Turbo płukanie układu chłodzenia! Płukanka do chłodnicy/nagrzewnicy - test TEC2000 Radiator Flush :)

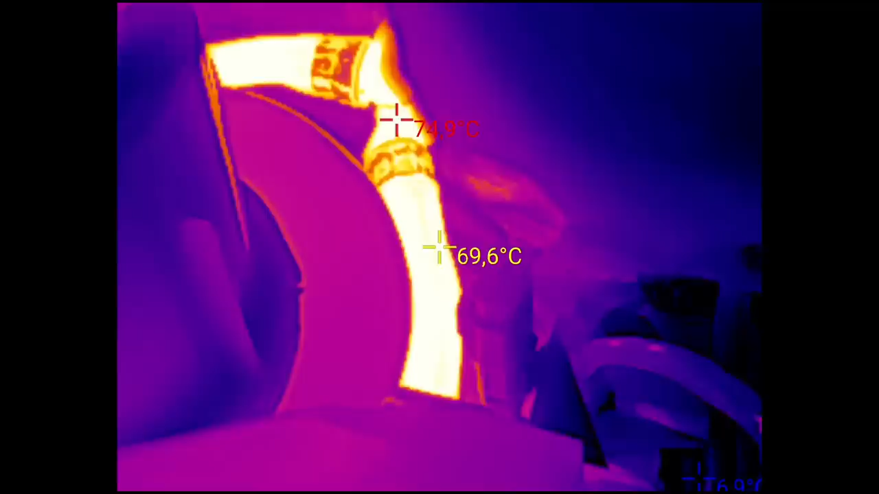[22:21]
On screen: spot 69.6°C
70 na grzebnicy. Ona jest teraz na minimum. Czyli na chłodne powietrze.
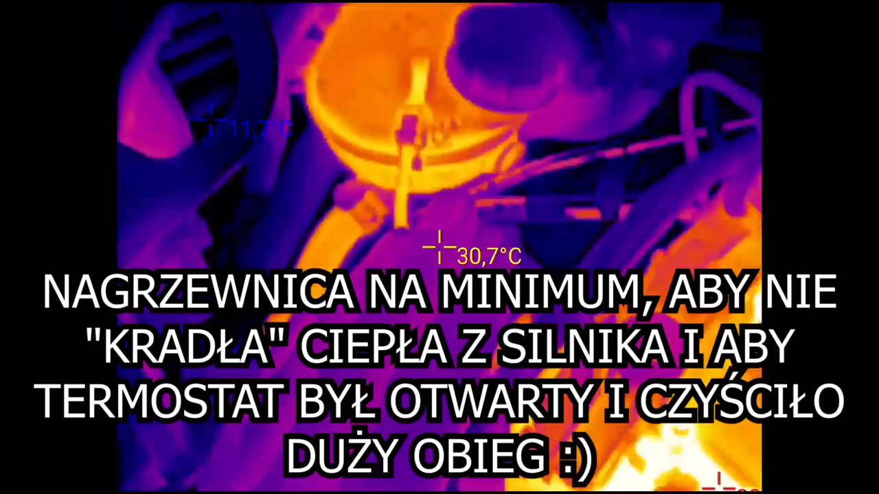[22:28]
On screen: spot 30.7°C
Na chłodne powietrze. I jedynka na wentylatorze.
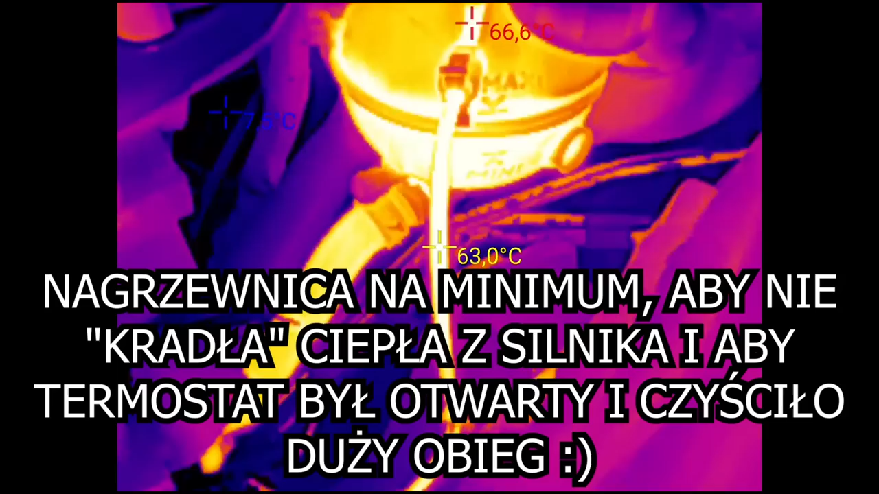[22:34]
Już tak się nie chce zagrać ten układ.
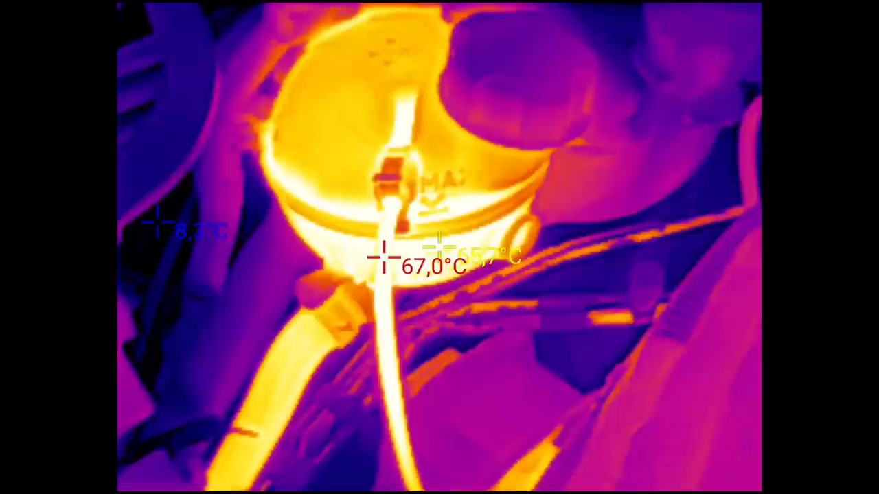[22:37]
Może jak sobie postoi w miejscu. Nasz powrót ma 7 stopni.
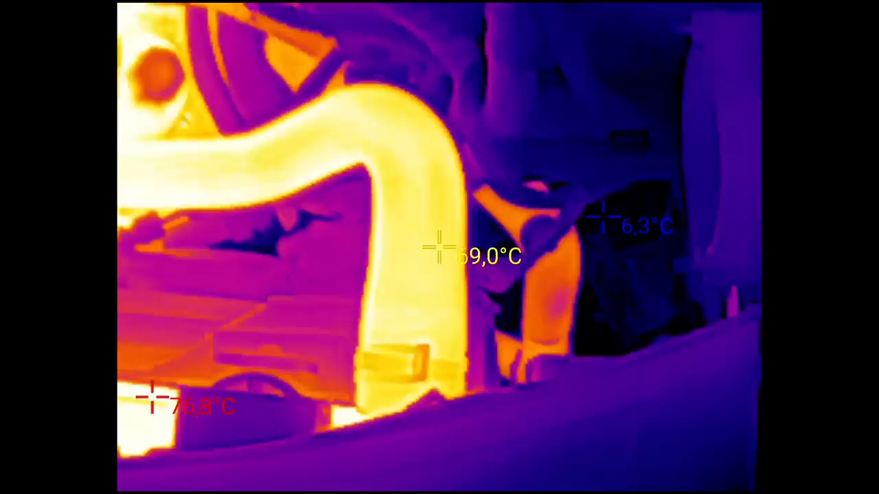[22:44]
On screen: spot 69.0°C
Górny wąż na grzewnicy jakieś 70.
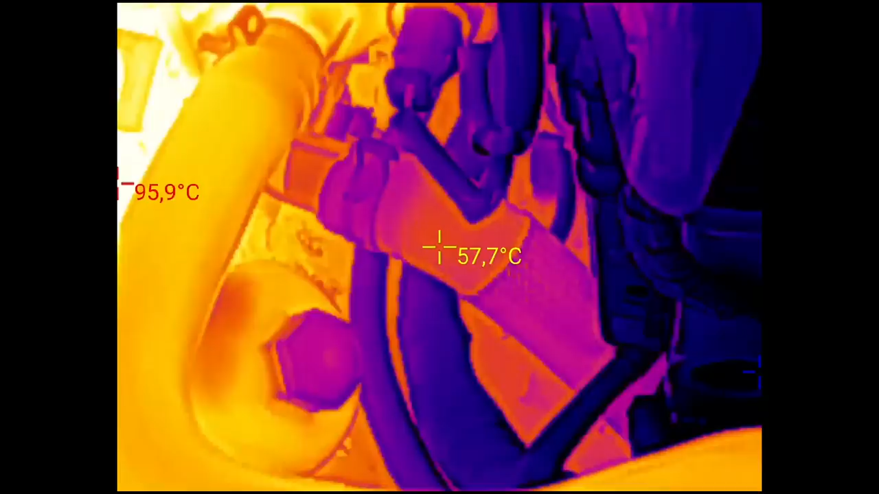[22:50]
Powrót ma 57. Jak to interpretować? Czy się zrobiło ciemniej i chłodniej?
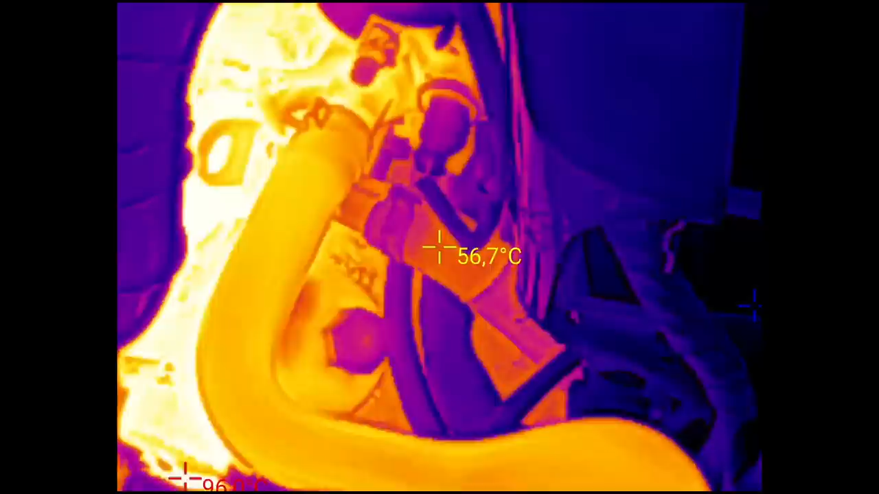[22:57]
On screen: spot 56.7°C
Nie wiem. Poziom płynu.
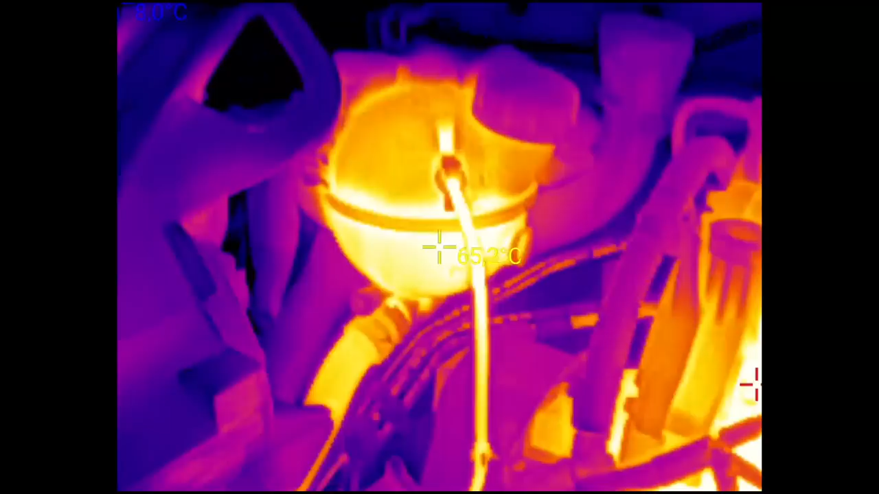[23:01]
Widać nawet poziom płynu. Tam gdzie jest jeszcze cieplejszy ten zbiornik.
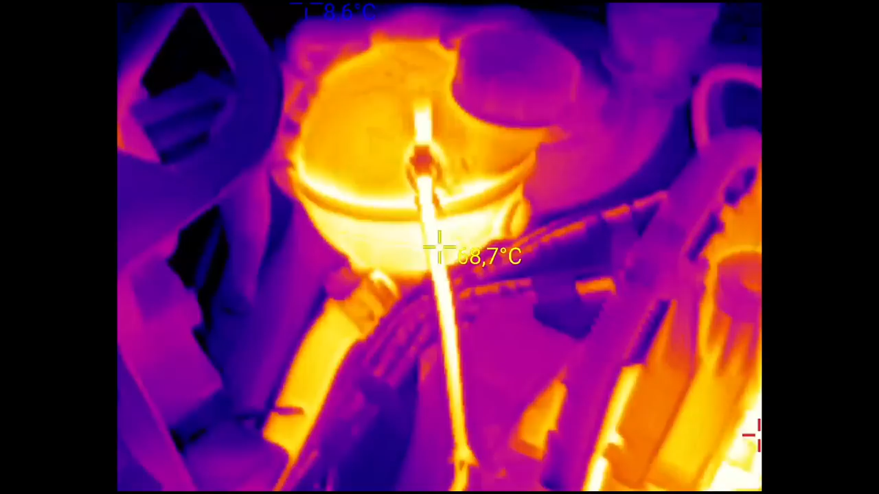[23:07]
To jest poziom płynu. Tam gdzie nie ma. No to płynu nie ma.
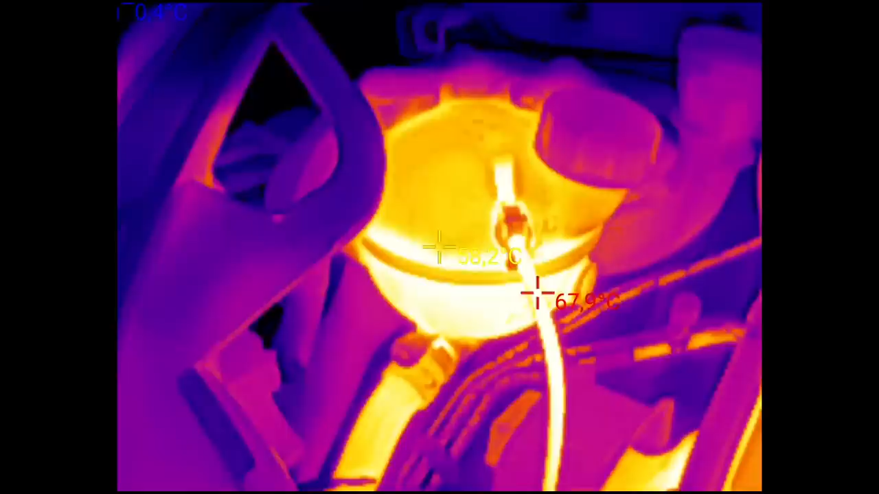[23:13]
Czyli poziom płynu taki maksimum. O. Traszeczkę ponad maksimum. Nawet to widać. No nic. Ja go sobie zostawię w miejscu. Niech mu sobie jeszcze popracuje.
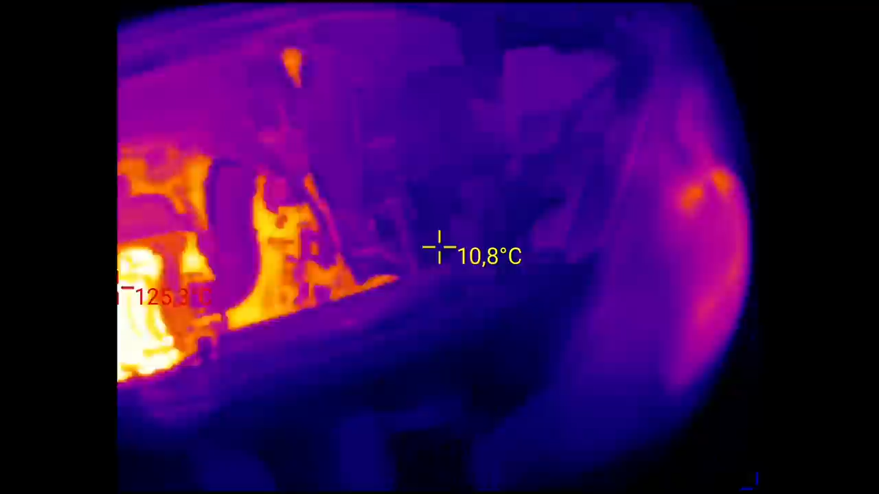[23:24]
On screen: spot 10.8°C
I za jakiś czas będziemy może to zlewać. Może jutro. Nie wiem.
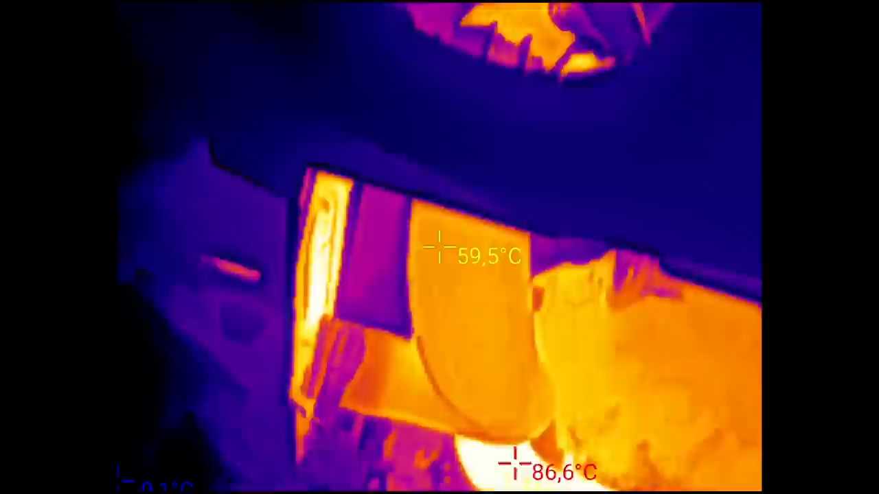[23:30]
On screen: spot 59.5°C, max 86.6°C
Tu jeszcze mamy wiecie co. Dolny wąż chłodnicy 60 stopni.